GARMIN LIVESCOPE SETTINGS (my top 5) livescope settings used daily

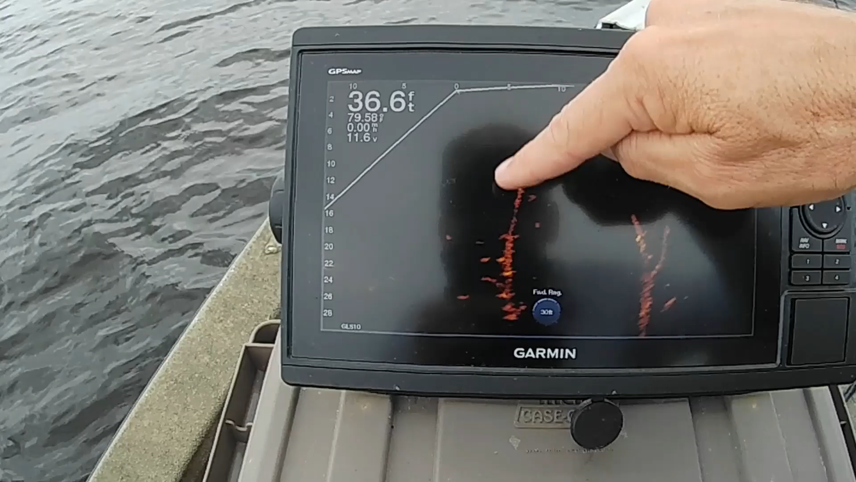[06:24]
On screen: depth 36.6 ft
So if I, if I wanted to folks to fish this right here, yeah, I might, I might go ahead and turn it, um, to, uh, you know, 15, 20, somewhere in there so they can see their bait a little better.
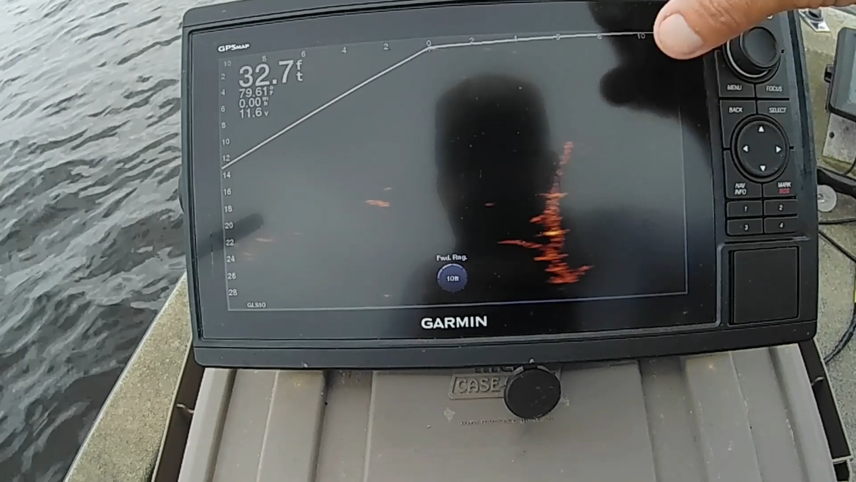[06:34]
On screen: depth 32.7 ft
Um, but most times it's going to be on 30 feet if you're fishing with me. That's four.
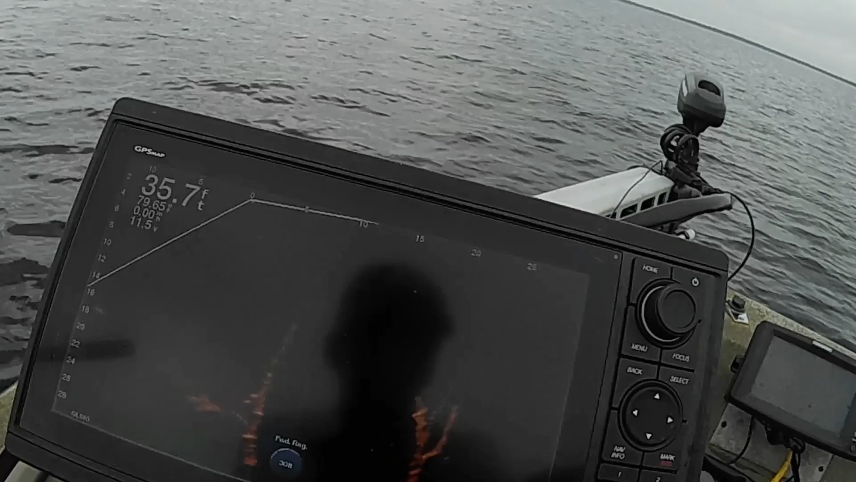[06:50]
On screen: depth 35.7 ft
I go in the menu here, I go down into this sonar setup, this TVG.
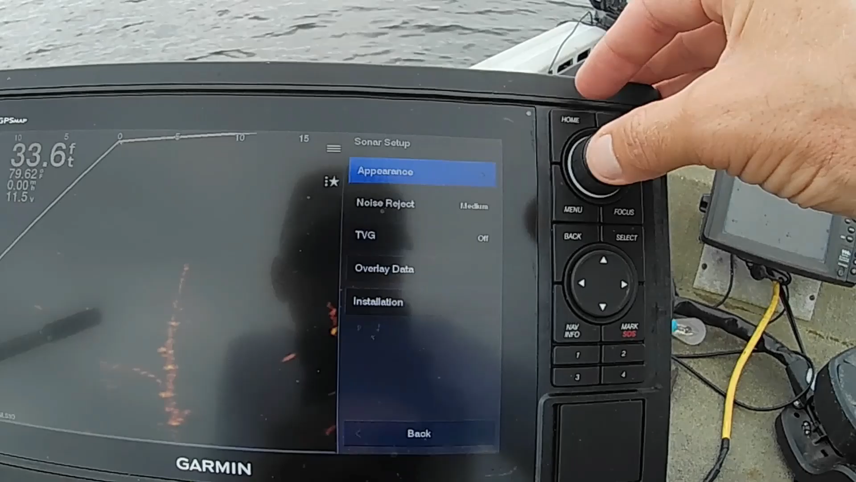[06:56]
On screen: depth 33.6 ft
I have no idea what TVG stands for.
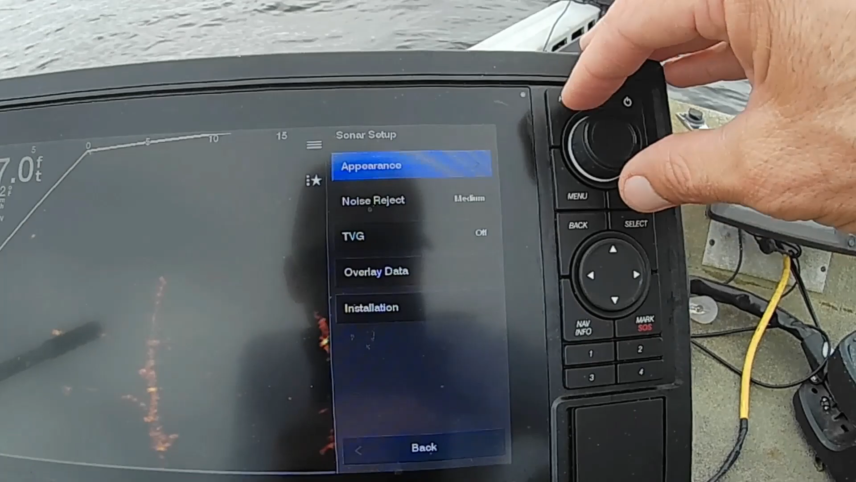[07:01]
I didn't read the book, but as you see, mine is off. Some people like to have it on low.
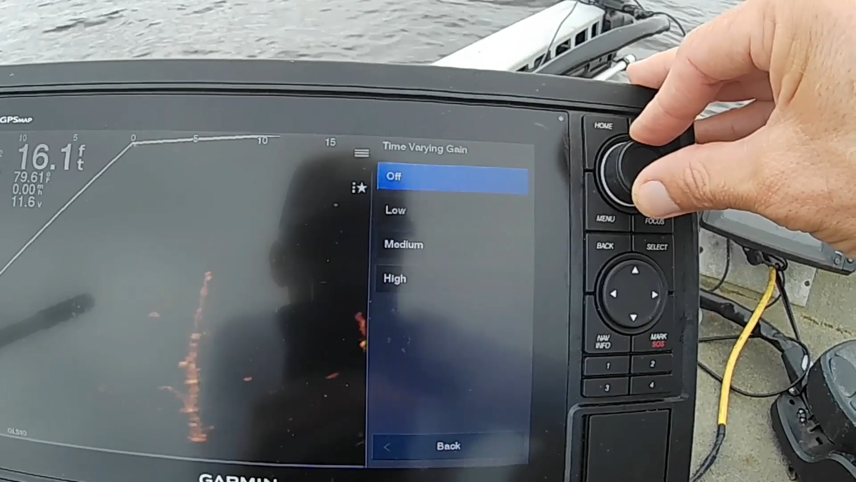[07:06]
On screen: depth 16.1 ft
It'll kind of change the image a little bit. I don't know.
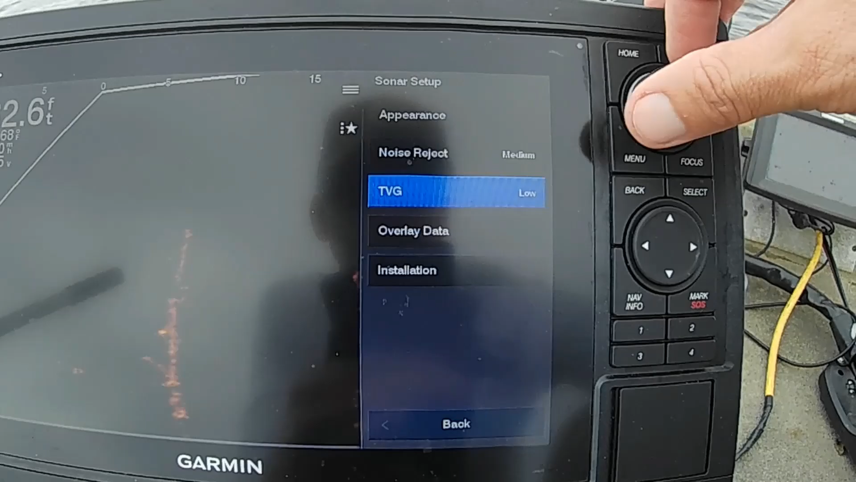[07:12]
It seems to me most times when I'm fishing, where I'm fishing at, off is better.
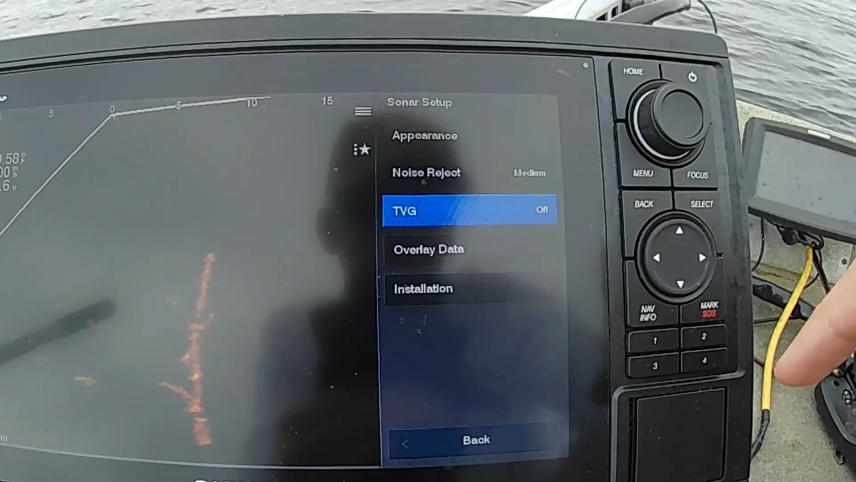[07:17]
And I've had it to where other guys have used it on and they had it on high or something like that.
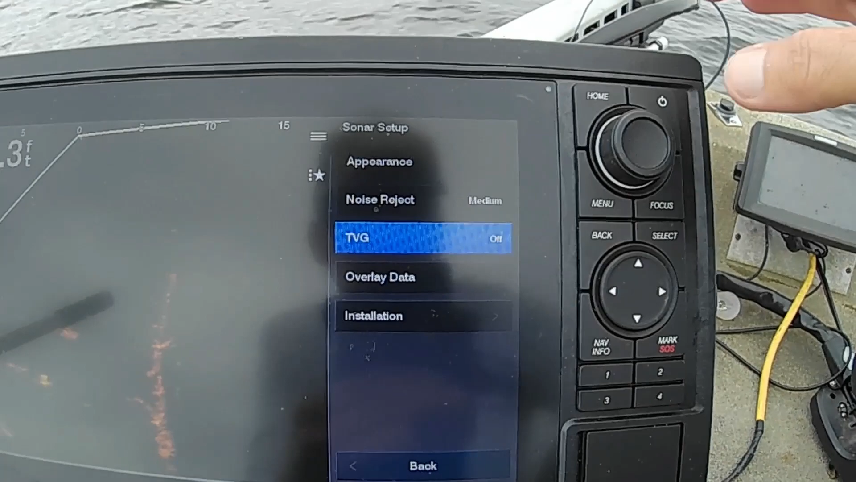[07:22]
Let's see what high does. Uh, it did, it did something to the screen.
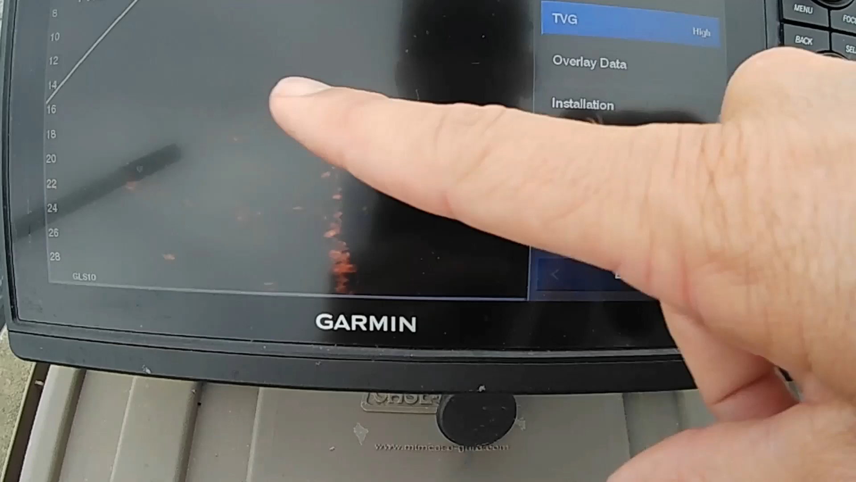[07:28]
Did you see how the fishing, the fish, the stumps aren't showing up as well? The trees.
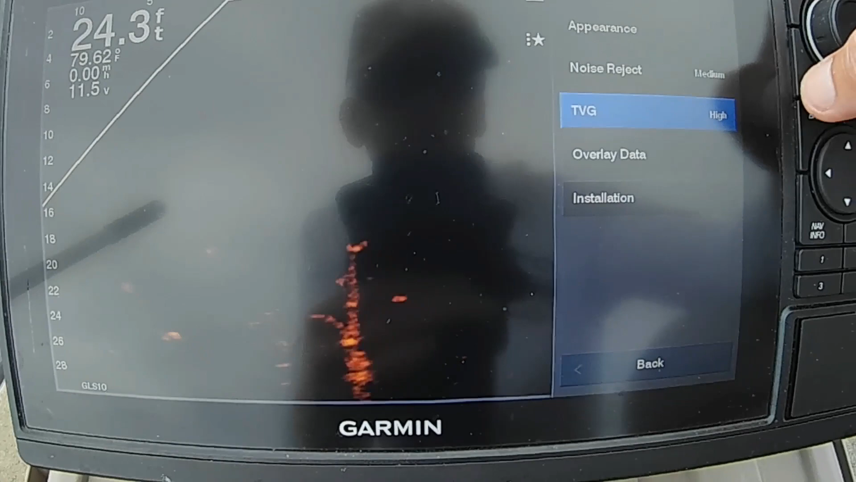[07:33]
On screen: depth 24.3 ft
So let's see, we go back and hit it again. We're going to go ahead and turn it all the way off. Let's watch that tree when I turn it all the way off. Okay.
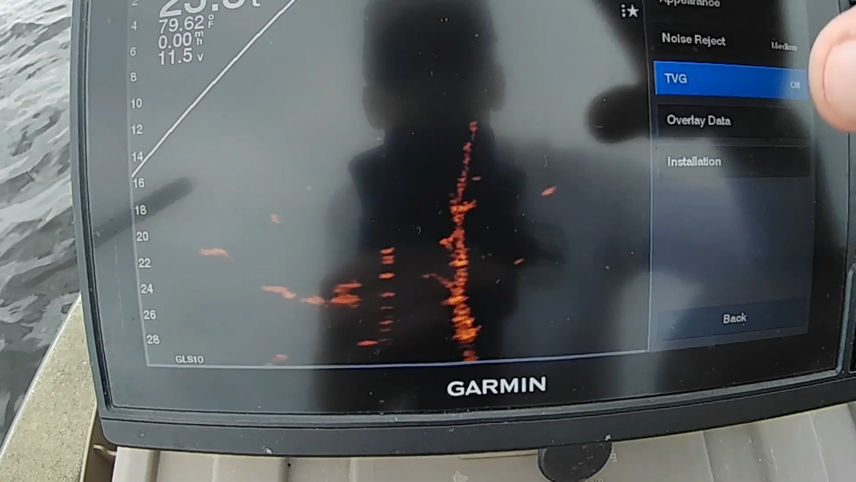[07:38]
See how it came in better. So I just recommend that you keep it off.
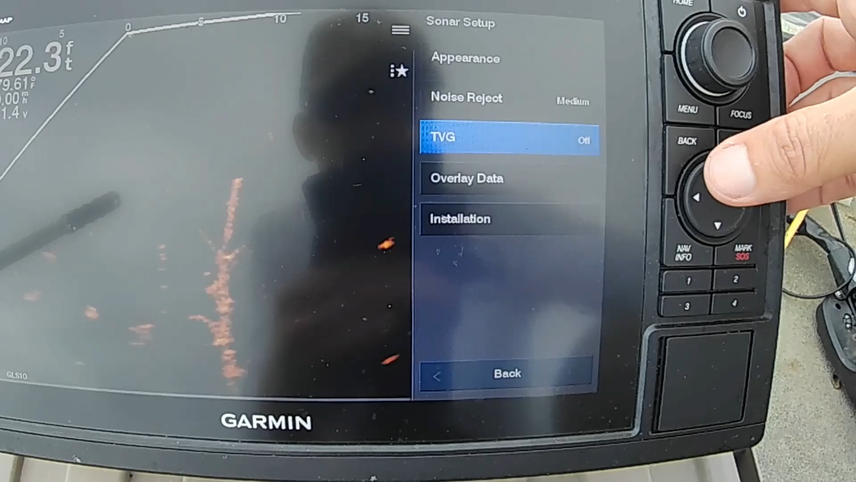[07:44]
Um, it may be something that you've got to,